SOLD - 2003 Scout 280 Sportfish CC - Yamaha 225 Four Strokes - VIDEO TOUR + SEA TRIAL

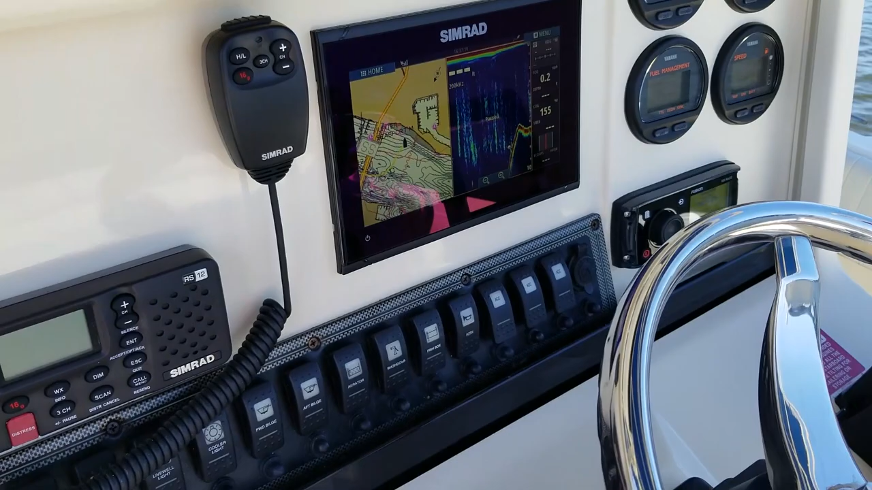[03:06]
You can't read them. Oh, what a change this boat is. It's in beautiful shape.
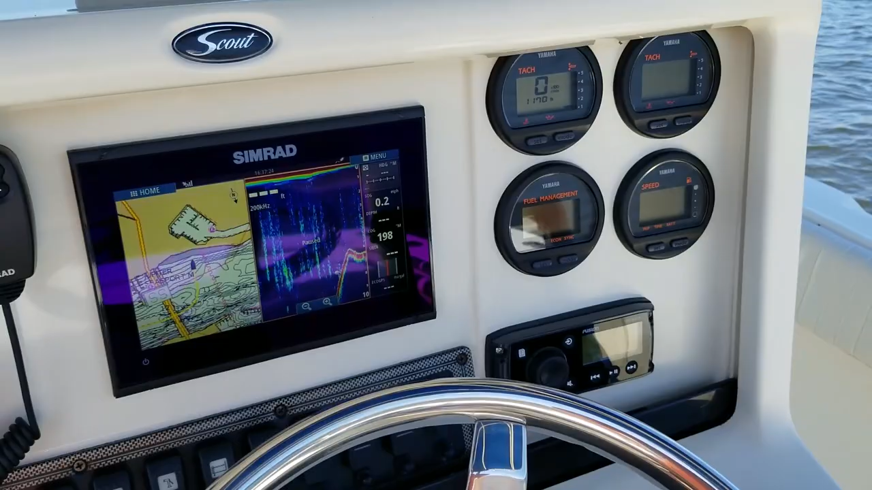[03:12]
All the gauges are in beautiful, pristine condition, and with $15,000 worth of service and upgrades on this boat, you have a brand-new Simrad system.
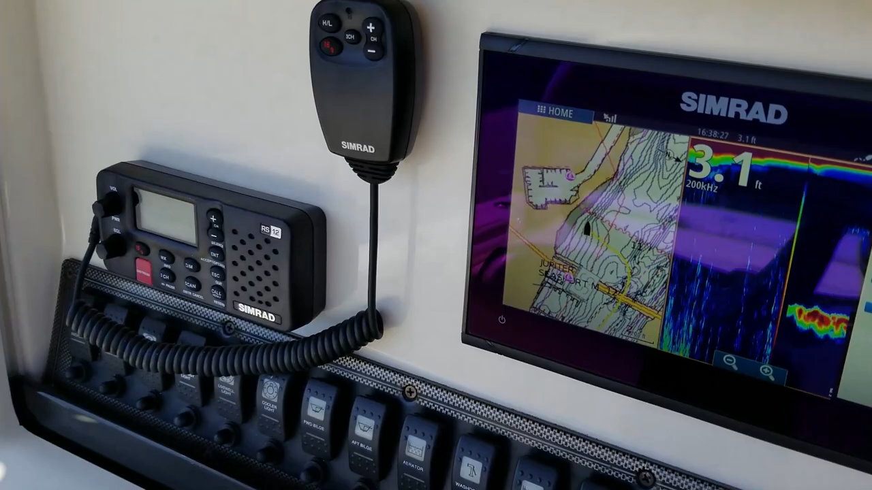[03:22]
On screen: depth 3.1 ft
You have a touchscreen GPS and fish finder, a high-definition chirp display, which most would consider one of the top-of-the-line units in the marine industry today.
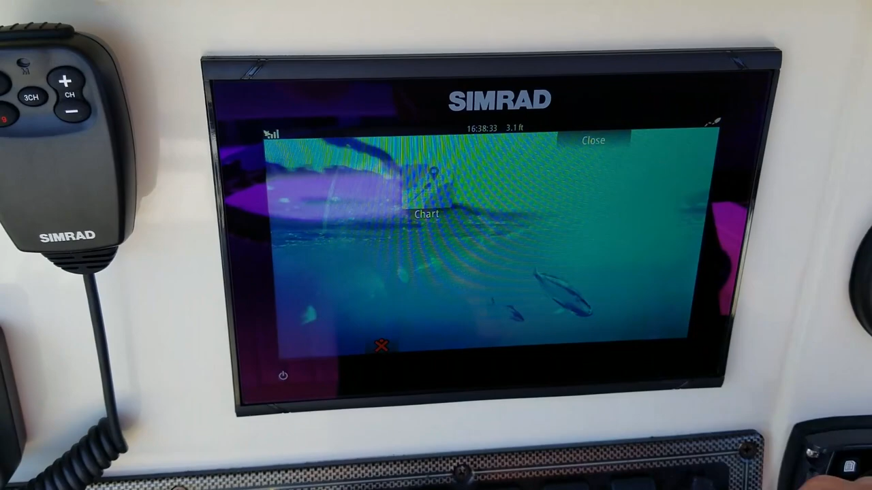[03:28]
Beautiful display.
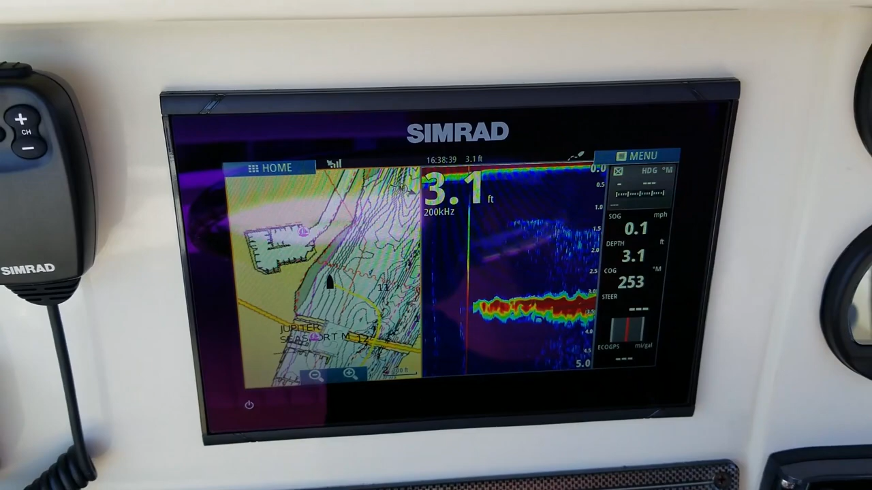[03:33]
On screen: depth 3.1 ft, speed 0.1 mph
Very vivid and crisp compared to some others on the market, and the sunlight viewability of that Simrad is great.